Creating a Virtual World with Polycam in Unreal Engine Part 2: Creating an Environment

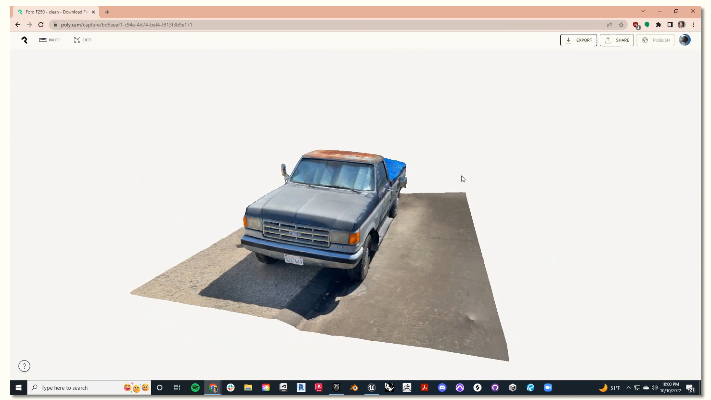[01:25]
I'd like to use this in my scene, so I'm going to hit export and select GLTF and start download.
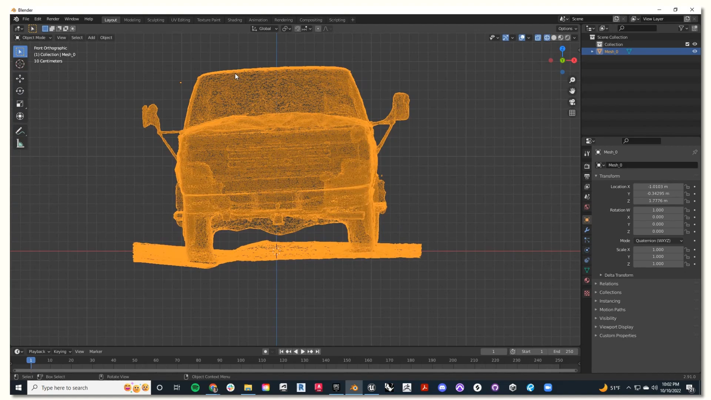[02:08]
Make sure to get the object as flat as possible to the ground.
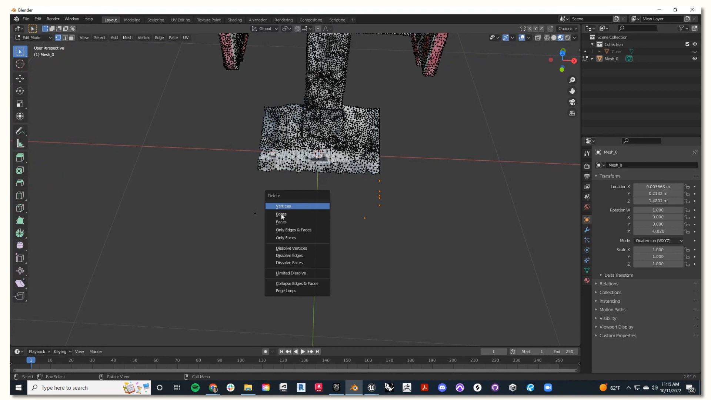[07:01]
making sure it's as clean as possible, so we bring it into Unreal.
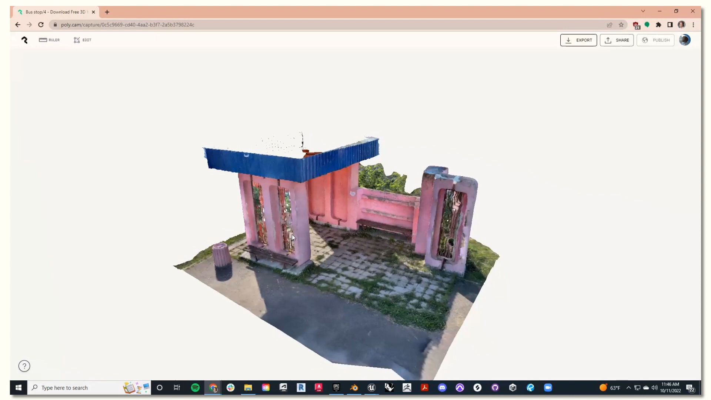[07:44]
that we're going to position into our scene.
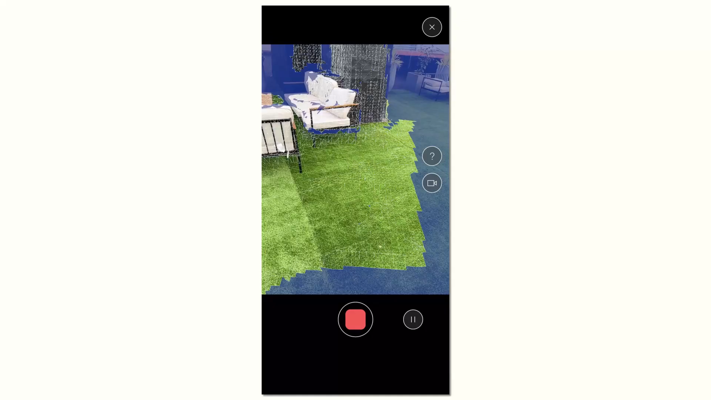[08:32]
Just hit record in the LiDAR mode.